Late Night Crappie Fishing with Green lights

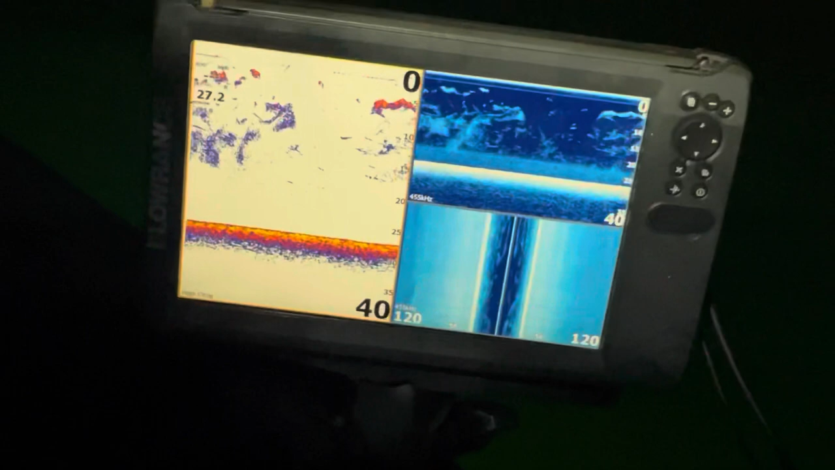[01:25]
what's going on underneath us you can see bait
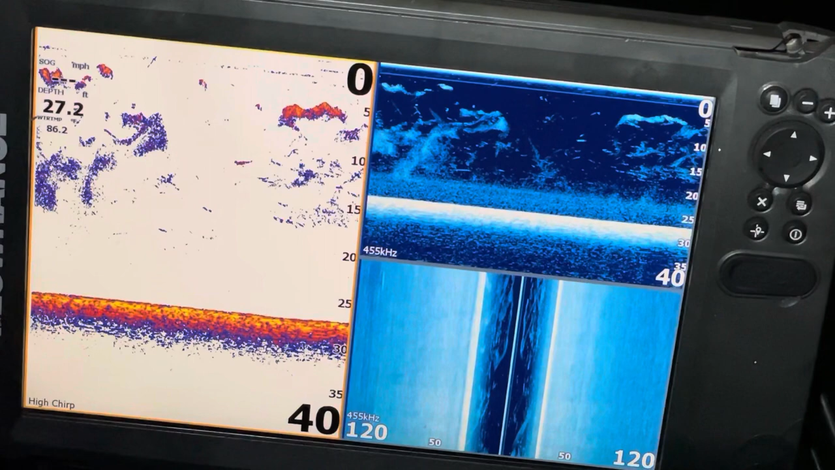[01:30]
On screen: depth 27.2 ft
fish up pretty close to the light and then you can see
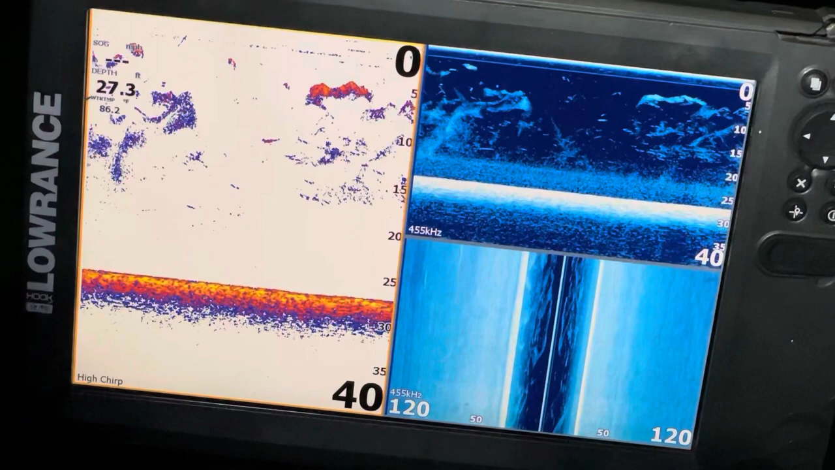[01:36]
a lot of activity down like 15 foot so it gives you an idea of what we're doing we're just using
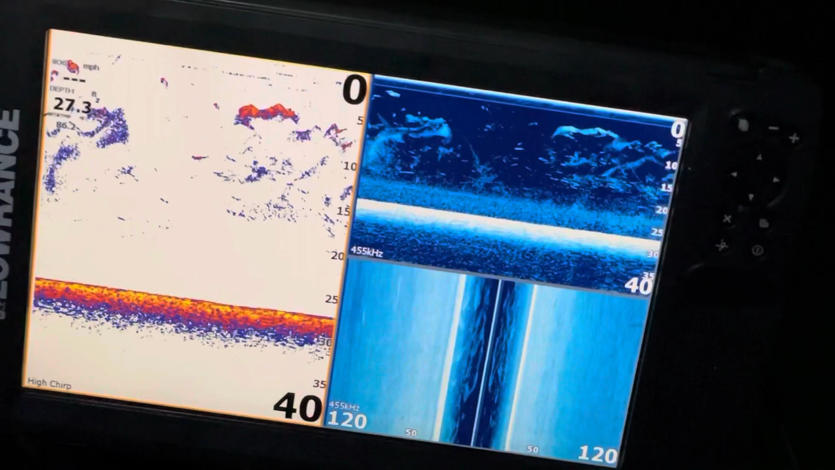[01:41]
minnows with sinkers split shots and things different I've got different types of weights I